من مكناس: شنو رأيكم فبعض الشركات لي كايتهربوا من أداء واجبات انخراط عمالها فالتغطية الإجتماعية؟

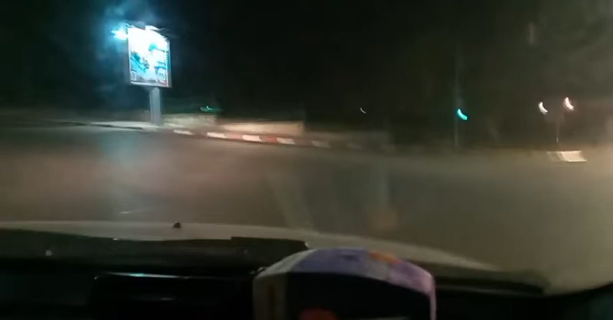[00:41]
هذا البث المباشر من هنا من العاصمه الاسماعيليه مكناس. بعد منتصف الليل كما كتشاهدوا معنا شوارع العاصمه في هذه الليله البارده والهادئه صراحه، بعد يعني يومين الماضيين اللي كانت فيها امطار الحمد لله اللي